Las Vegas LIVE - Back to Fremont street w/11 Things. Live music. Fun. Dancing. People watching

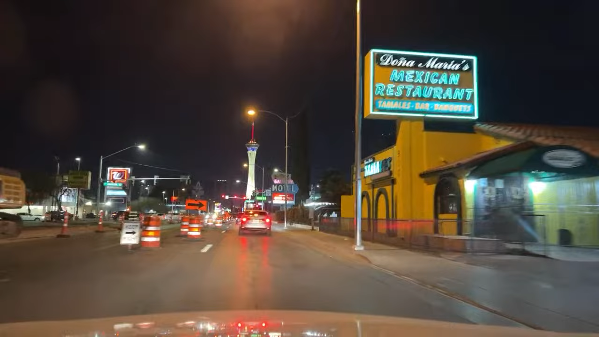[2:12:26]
The Gateway Motel, the Gateway Drug Motel, the Gateway Motel. I can't read it.
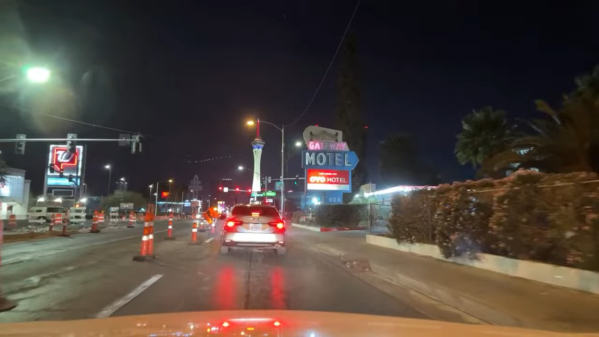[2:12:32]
Oh, it's the Gateway Motel. There's no drug on there. And Derek P., having a great Thanksgiving. Hopefully you are as well. We just had a Thanksgiving party on Fremont Street. Outstanding time. Some great super chats tonight. Thank you everybody for your support of the channel. Really appreciate it. It's our best month ever.
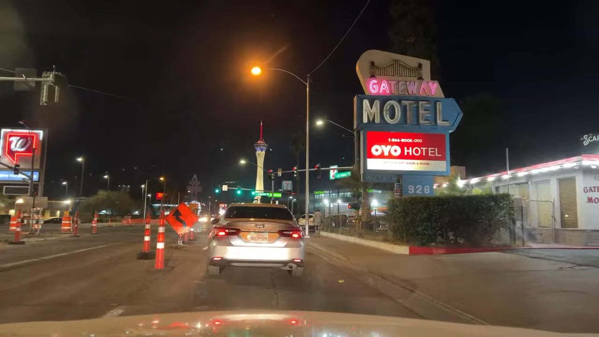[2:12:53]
And it's because y'all got some police action over here, or did they just shut off their lights? We missed the fun stuff. Cops doing a U-turn. Who's coming back? The person is trying to use the air pump there for some reason. Dad is driving, leave the windows up.
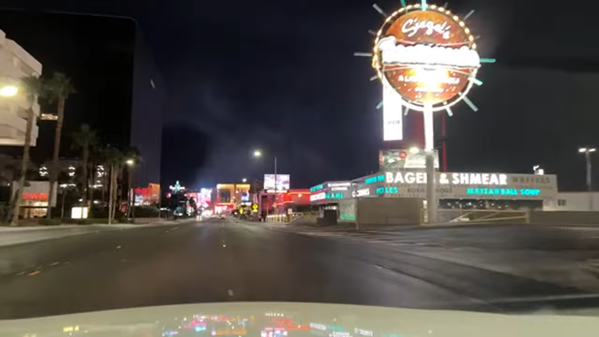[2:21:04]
Very quiet out here now on a Sunday night. Look at this. But there's no lines at the taco places. Peppermill's probably busy. Can't believe all these people are shopping at Ross Dress for Less at this hour. It's my Walgreens. I've been going there since 2010. Dave the pharmacist. There's somebody running in front of us. Awesome.